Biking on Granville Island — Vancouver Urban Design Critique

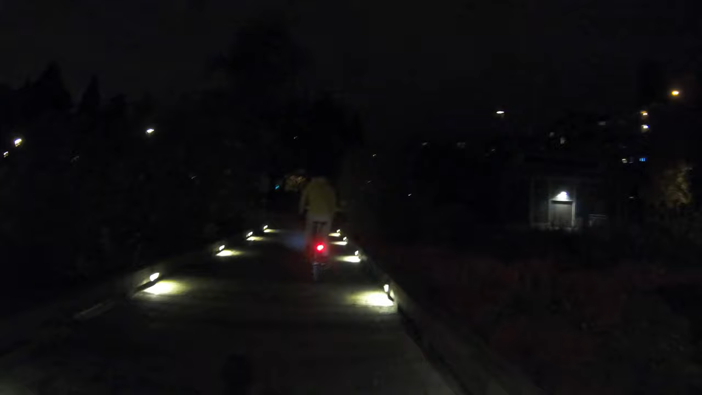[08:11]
Coming onto the Burrard Street Bridge here. We rode on bike paths pretty much the entire way back, which obviously we should have done on the way over.
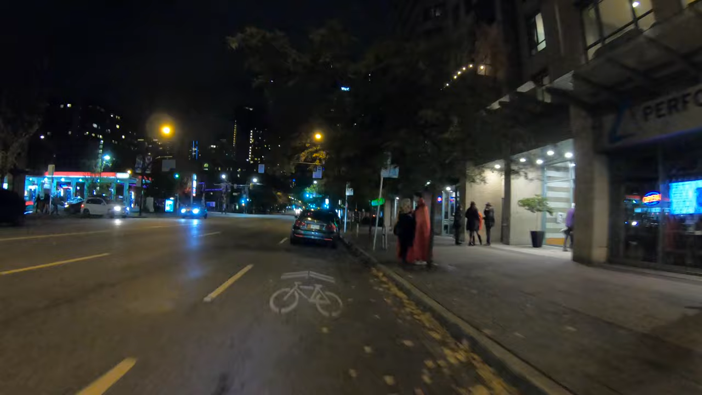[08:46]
Merging into a high-speed car lane, part 5.